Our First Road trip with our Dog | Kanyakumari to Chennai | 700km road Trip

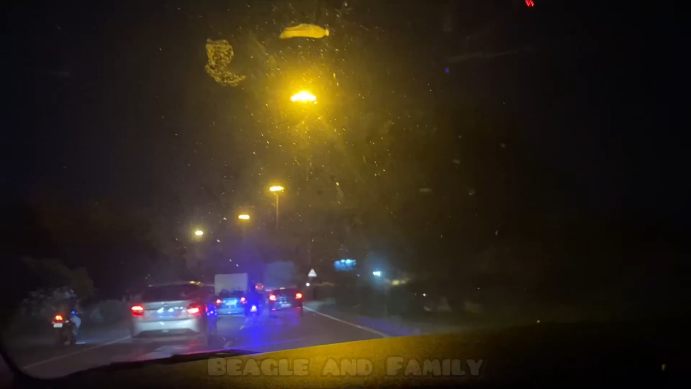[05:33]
அப்படி நாங்கள் ஒரு வழியாக நைட்டு ரீச் ஆகிட்டோம் அண்ட் சென்னையோட அவுட்டரில் இருக்கிறோம். இப்போ எக்ஸாக்டாக கொஞ்ச நேரத்தில் சிட்டியோட டிராஃபிக்கில் தாண்டி போயிடும்.
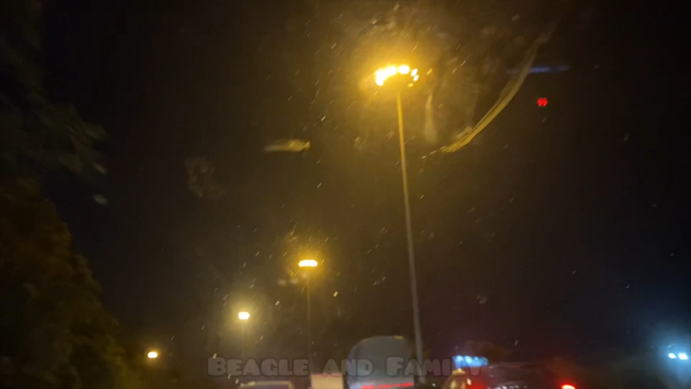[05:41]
இப்போ டைம் பார்த்தீங்கன்னா அரௌண்ட் ஒரு 7 அந்த மாதிரி தான் இருக்கும்.